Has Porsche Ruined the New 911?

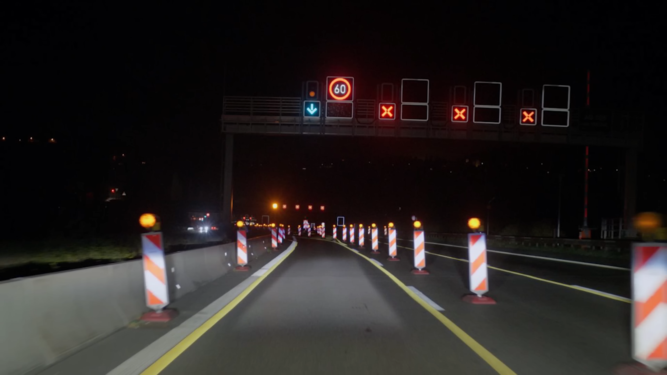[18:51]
And they can even project the actual outline of the car on the road ahead of you, so you know exactly whether you're going to fit through a gap or not.